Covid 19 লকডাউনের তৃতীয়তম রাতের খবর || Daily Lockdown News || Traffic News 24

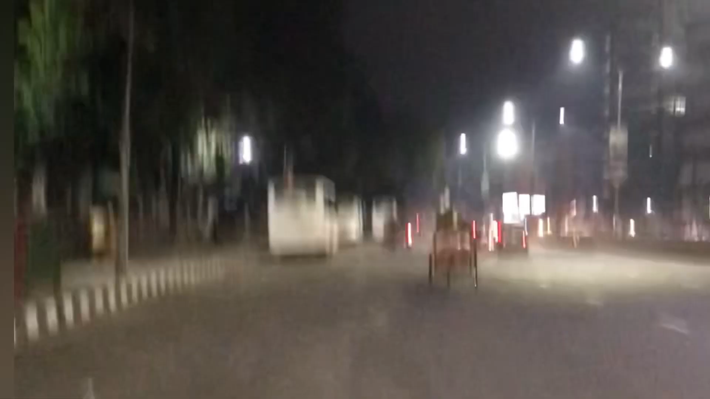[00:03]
असलावमु अलेकूम आजके लॉक्डाउनेर दीतियो संधा मीरपूर त्यारो नंबर थेके